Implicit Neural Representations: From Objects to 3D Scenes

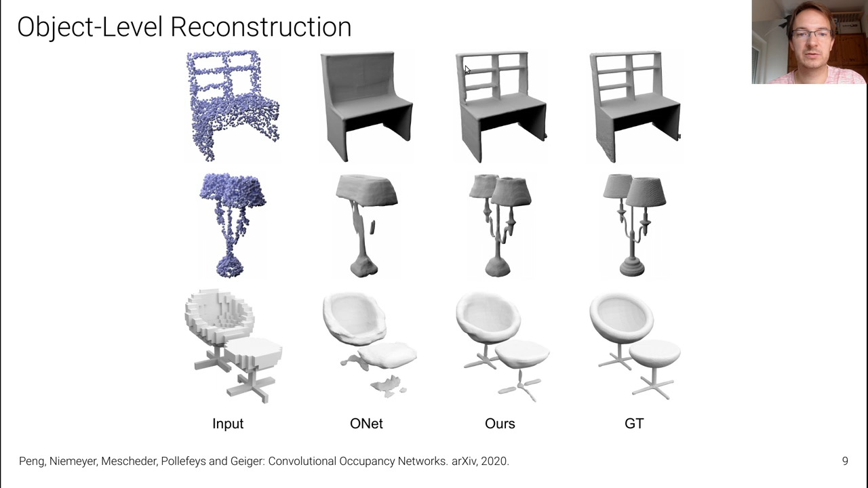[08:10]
some details and then we have the results of our convolutional occupancy network here in the third column which retains much more details of this lamp here for instance or of this desk here on the right we see the ground truth we also observed that using convolutional
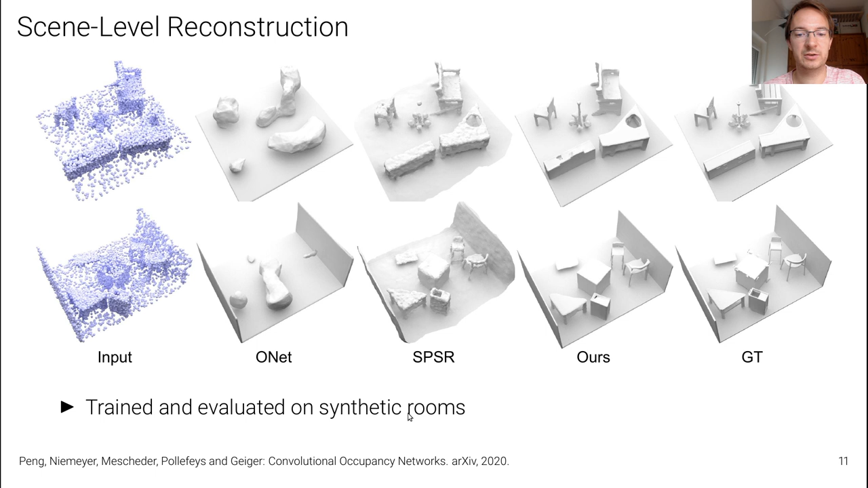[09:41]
poisson surface reconstruction leads to very noisy results and our method leads to nice and smooth reconstructions we can also take this model trained on synthetic rooms but we can also take this model trained on synthetic rooms and evaluate it on the scanner data set and this is what we did here and it actually turns out that it generalizes quite well from synthetic to real data at least using point clouds as input so here we have a input point cloud from the scanner data set
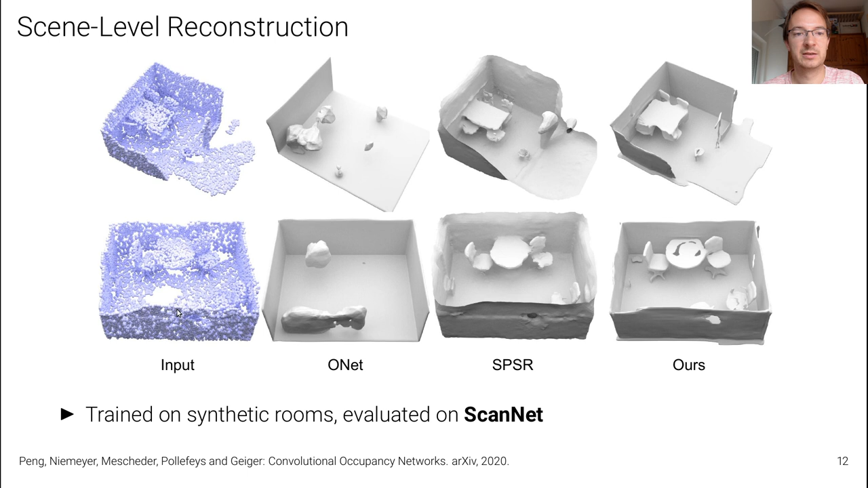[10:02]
and then we see the result of occupancy network personal surface reconstruction and our reconstructions we also tested it on much larger scenes because we have a convolutional model a fully convolutional model we can scale this to scenes as large as the metaphor data set we train it on synthetic crops and then we evaluate on this large scene using sliding windows now
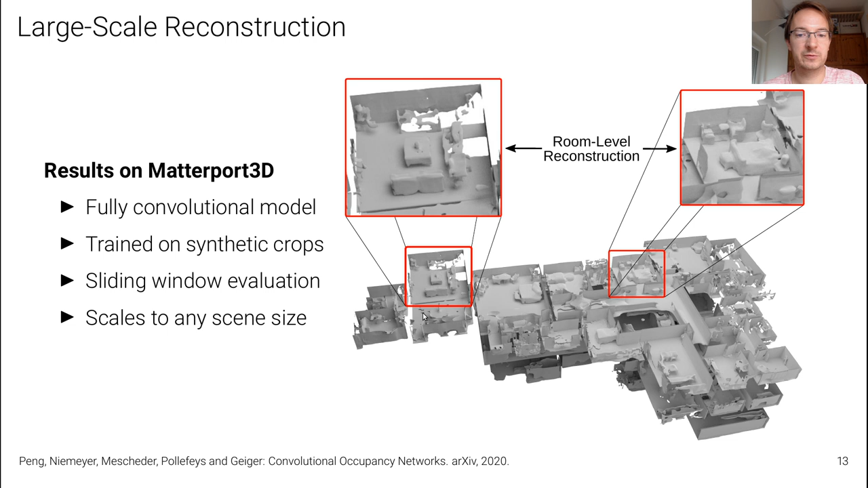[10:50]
erase them from memory once we have them processed and stitch the results together as long as the receptive field doesn't grow too big but we typically operate with receptive field sizes of a room size which still works well with the discretization that we choose for the 3d representation
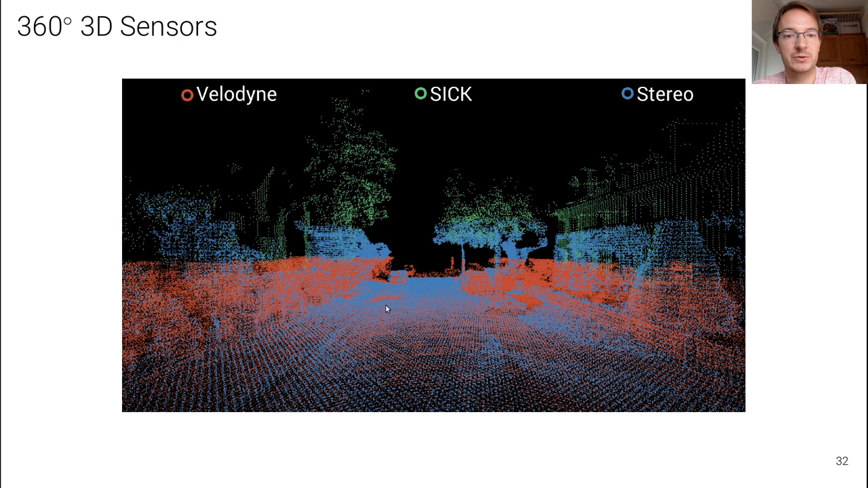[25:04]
by the velodyne laser scanner the velodyne laser scanner the sick laser scanner and the stereo system here you can see a reconstruction of one particular scene and on the right you can see that we labeled not only the cars as we did in the kitty data set but we also labeled the road the sidewalk and the buildings and the vegetation using bonding boxes using an inference algorithm that does joint inference in 3d and 3d space we then obtain labels semantic labels
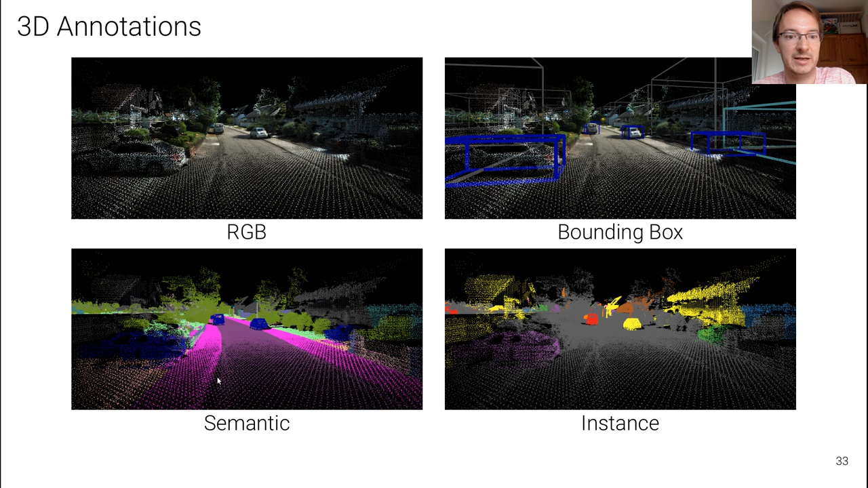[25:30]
both for the point clouds as well as for each pixel in the image and all instance